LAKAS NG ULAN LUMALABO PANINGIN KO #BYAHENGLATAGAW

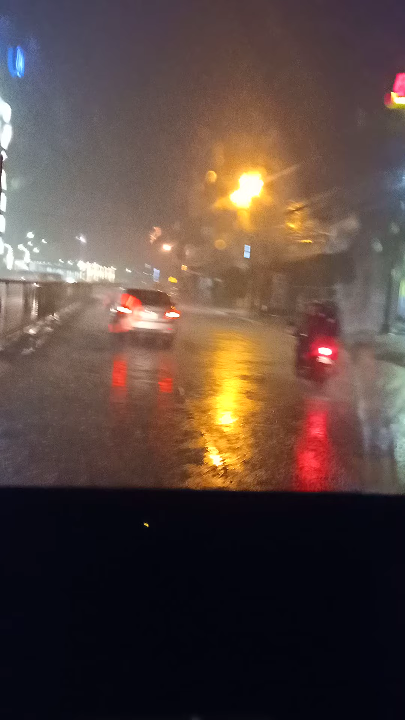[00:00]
Okay guys, isang malakas na ulan Magandang magandang gabi sa mga kalatagaw na din dyan Dito po tayo ngayon sa Dabaw Okay, pabalik na po tayo ng digos Taso napakalakas ng ulan
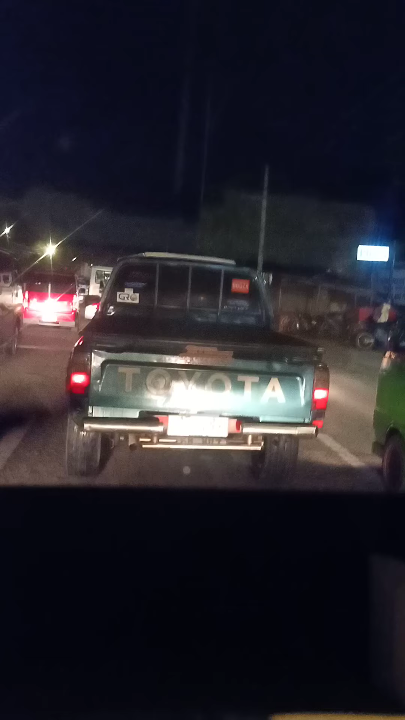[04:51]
Barado yung daanan Ah may ano Multicab Ba't nakaparad Ayan Sira pala yung Multicab
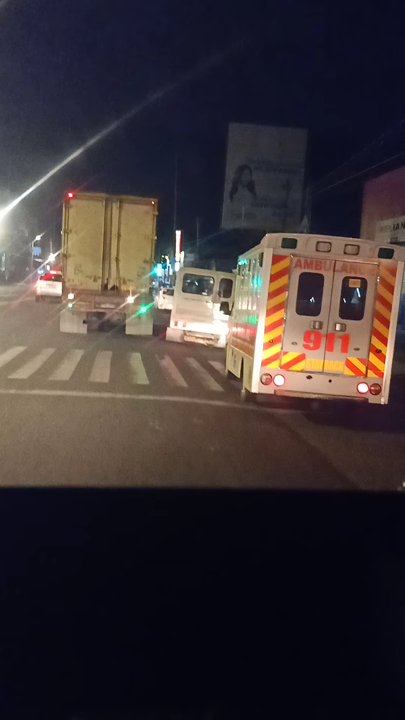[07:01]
Wala ba to dito Bahat ano na to Bahat barado na to
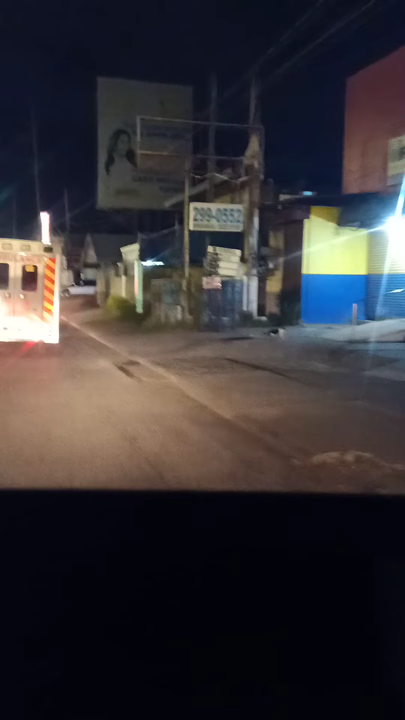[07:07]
Bilis Bilitan natin mga tol Baka Abutin tayo Na ano dito Corpio Dito na tayo Ngayon sa Bangkal Bangkal Davao City
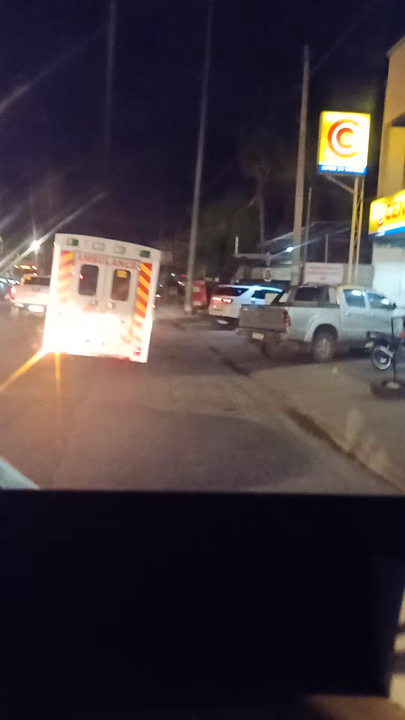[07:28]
Pagkalagpas natin Ang ulas Medyo Okay na yung Dahanan dun Kasi Di na masyadong Maraming sasakyan Nasa Bangkal
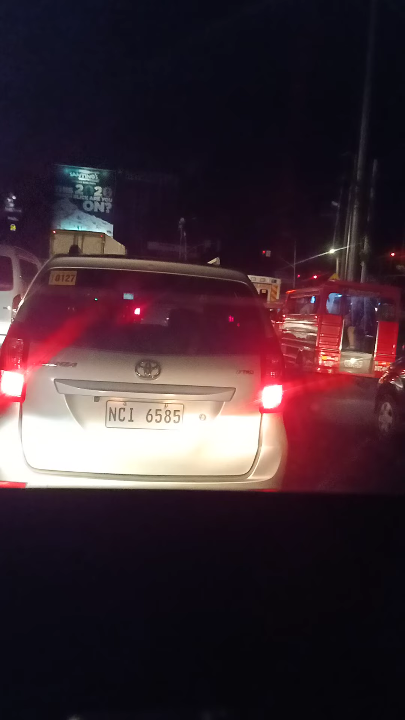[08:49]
Haba Haba Lang Pasensya Muna Traffic Light Muna tayo Ngayon Sa Traffic Light Lockdown Lockdown Pa ngayon Nang Ano Nang Digos Ay Ano Lockdown Pa Dito Sa Dabo Pero Makikita Mo Lalo Na Kanina Nung Pagpapunta Dito Dito Dami Sasakyan
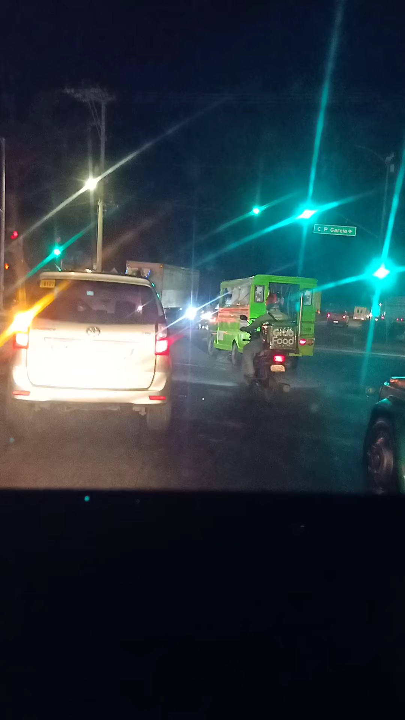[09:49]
Nasa Olas Traffic Light Na Tayo Guys Ito Yung Bypass Road Papuntang Ano Papuntang Kalinan